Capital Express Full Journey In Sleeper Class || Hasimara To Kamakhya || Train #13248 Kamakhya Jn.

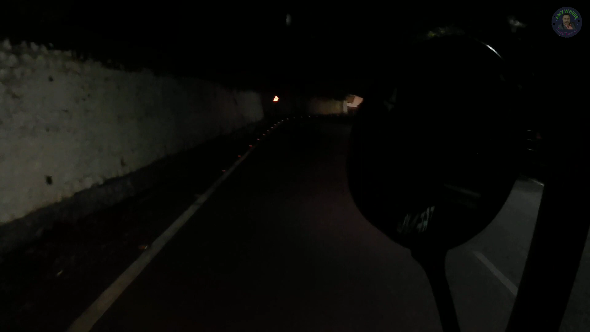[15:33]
আমরা যত মন্দিরের দিকে যাচ্ছি ততই যেন খাড়াই রাস্তা, অটোর যে কষ্ট হচ্ছে সেটা তার আওয়াজেই বোঝা যাচ্ছে।